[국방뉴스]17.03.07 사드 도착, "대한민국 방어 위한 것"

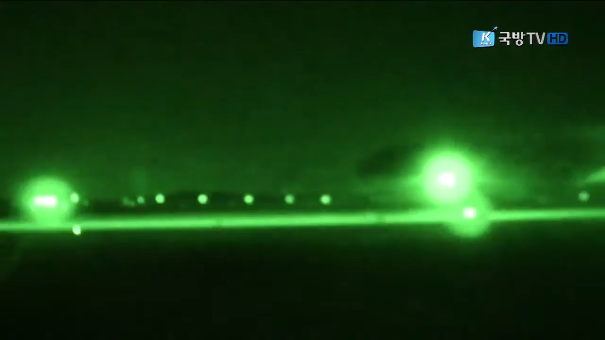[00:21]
한반도에 배치할 고고도 미사일 방어체계, 사드의 일부를 실은 미군 수송기가 오산 미 공군기지에 도착했습니다.
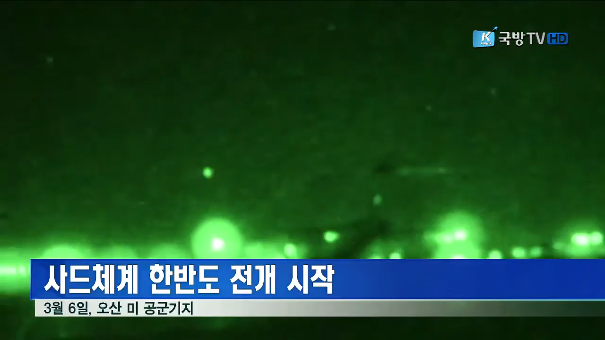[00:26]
지난해 7월 한미가 주한미군의 사드 배치를 결정한 지 8개월여 만입니다.